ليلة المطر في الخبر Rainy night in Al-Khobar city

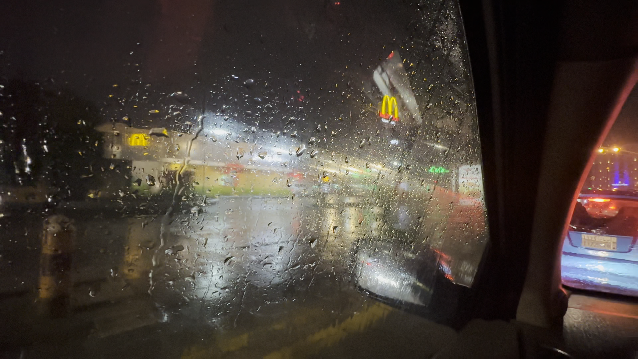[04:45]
غرقت من المطر، ملابسي كلها صارت ماي. اللي المشارة طولت. وهذه هاي برلولو.
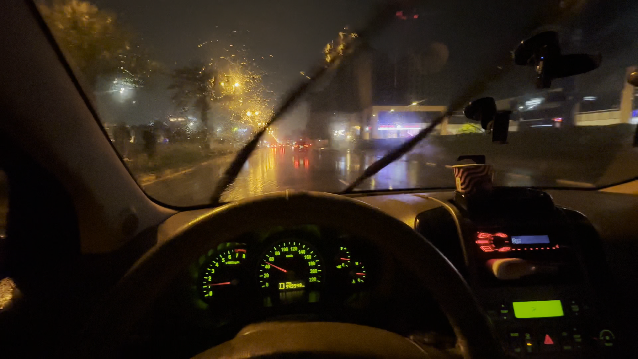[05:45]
الليلة ليل في الخبر. اوه الشارع هنا غرقان.
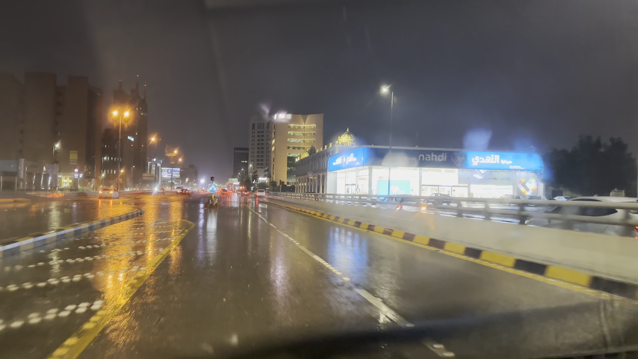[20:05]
والله هذا اخاف اروح مع النفق احصل فيه ماي. خليني اروح مع الاشارة احسن.
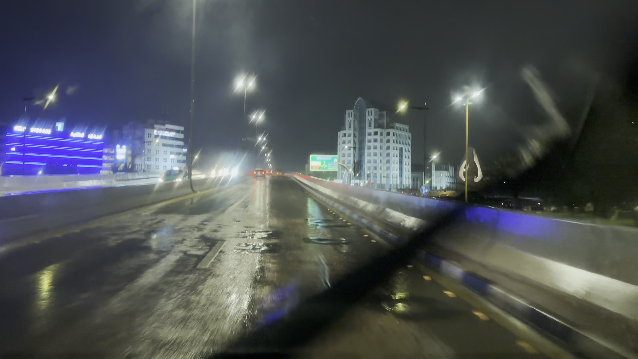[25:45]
يعني في تجمع للأمطار في سيارات لا ماشي الحمد لله ما في شيء